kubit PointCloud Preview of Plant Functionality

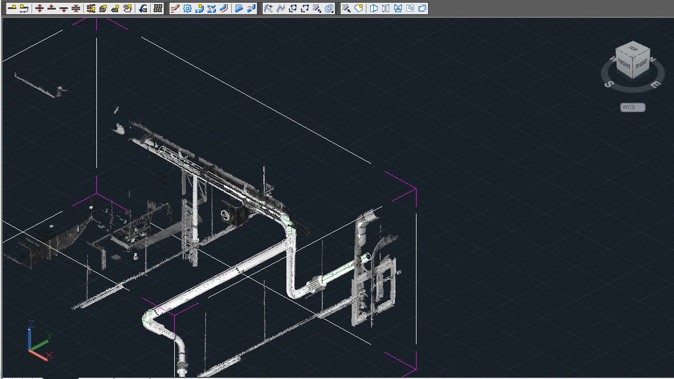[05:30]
Each fitting has its own centerline with a correct starting and end point as well as data such as nominal size, diameter, and component type.